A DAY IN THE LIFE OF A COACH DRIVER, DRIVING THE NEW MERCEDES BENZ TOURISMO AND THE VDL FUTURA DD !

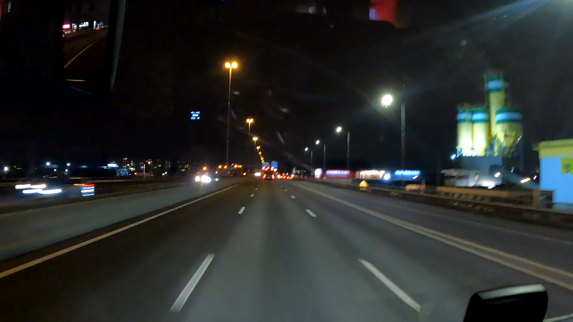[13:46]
We zijn weer aan het rijden en waar ik zojuist achter gekomen ben, dadelijk als je in mijn spiegel kijkt en we passeren een andere auto,
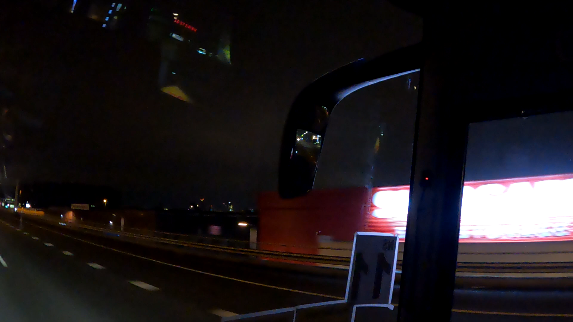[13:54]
die halen we dus in, dan gaat er een lampje in mijn spiegel branden, een oranje lampje om mij erop te attenderen dat aan de rechterkant van de bus er iets is, een obstakel. Nou, we zullen deze auto's inhalen en gelijk de camera's op de spiegel.
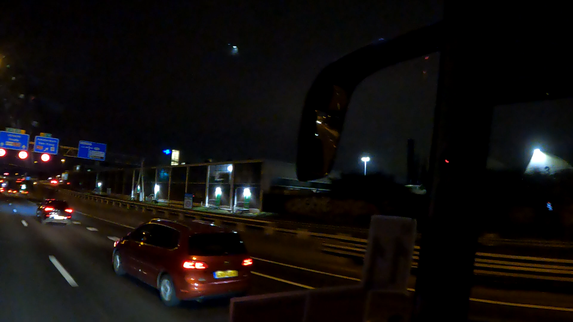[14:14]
Een oranje lampje zoals je misschien ziet, een oranje driehoekje rechtsonder in de spiegel.